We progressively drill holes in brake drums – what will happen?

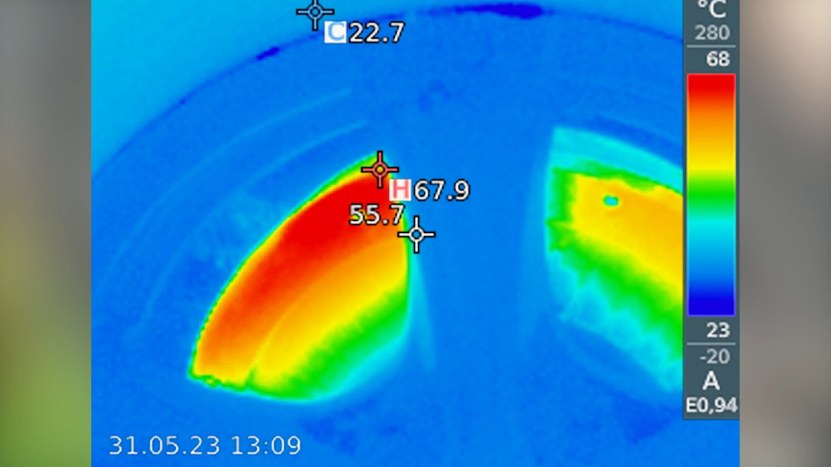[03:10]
On screen: spot 55.7°C, max 67.9°C, scale top 68°C, scale bottom 23°C
Why so underwhelming? 68 degrees, that's it?
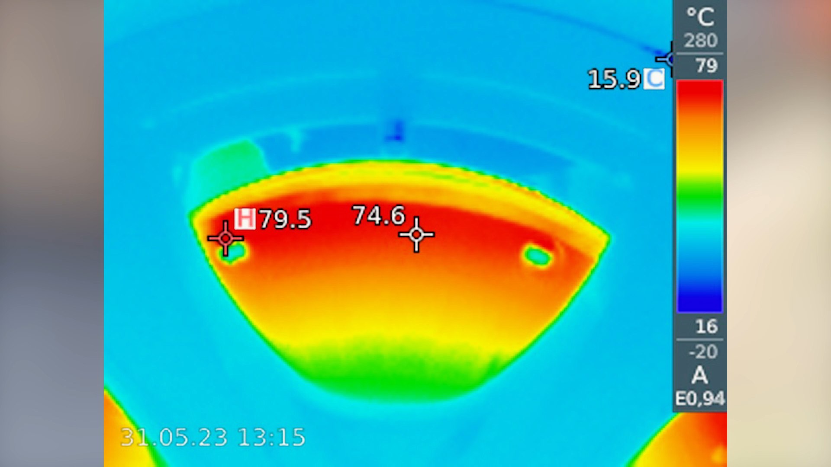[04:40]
On screen: min 15.9°C
Well, I did let off ever so slightly. I let off and got back on. But we see that I've made it to the very end of the lot.
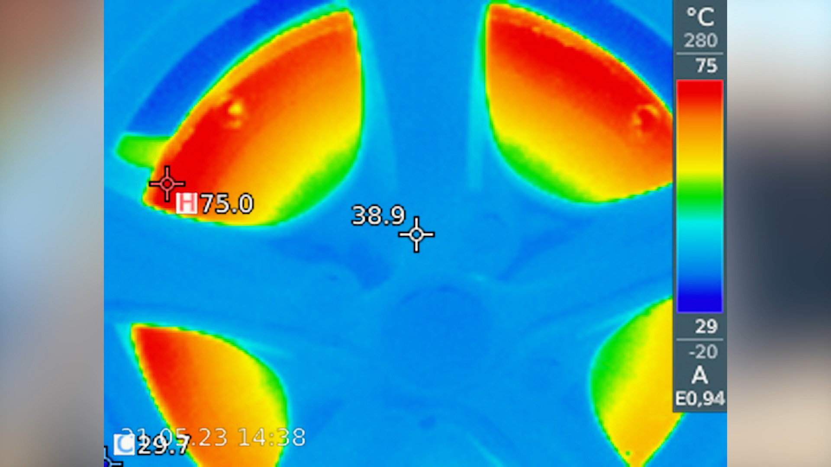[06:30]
what's going on no it's not much of an increase the temperature didn't change much at all but the difference in performance yeah
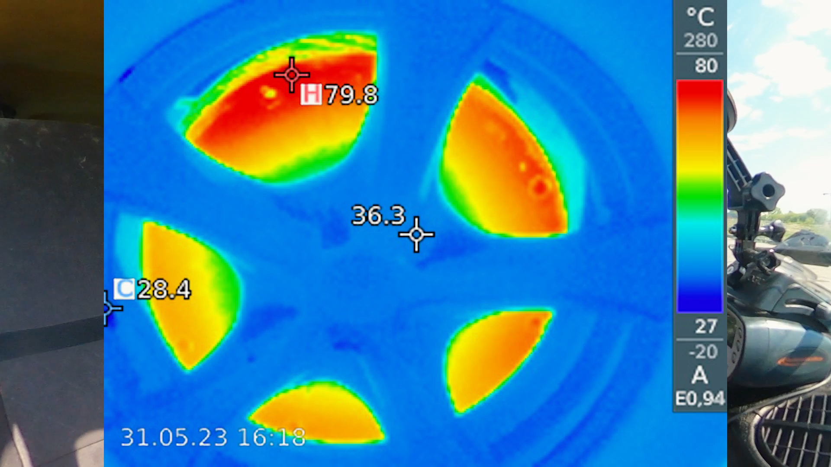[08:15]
On screen: spot 36.3°C, max 79.8°C, scale top 80°C, scale bottom 27°C
effectiveness is about the same the car stopped in pretty much the same spot
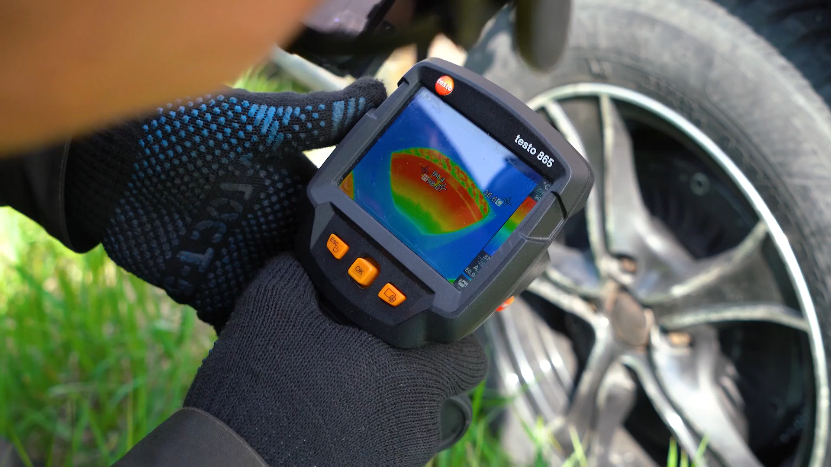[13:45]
98 what about the other one it had to have been 100 but
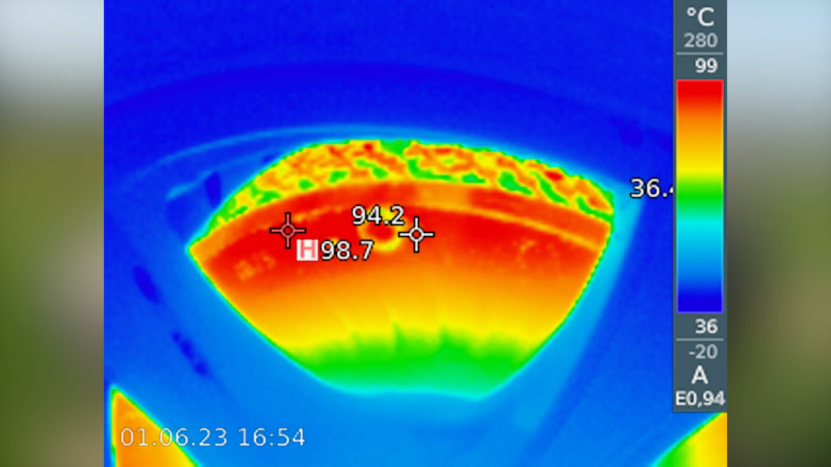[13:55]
On screen: max 98.7°C, scale top 99°C, scale bottom 36°C
it's showing 99 yeah it definitely got up to 100 the pedal went straight to the floor
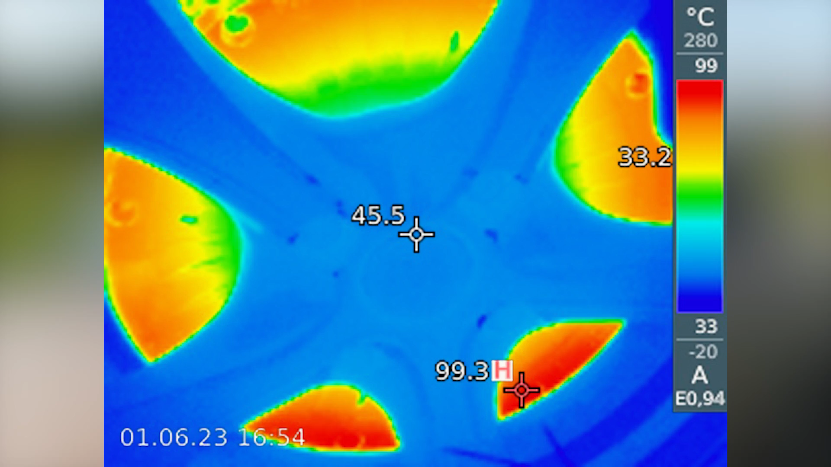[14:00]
On screen: spot 45.5°C, max 99.3°C, scale top 99°C, scale bottom 33°C
yeah the brakes on this they're gone everything looks all right but the pedal was on the floor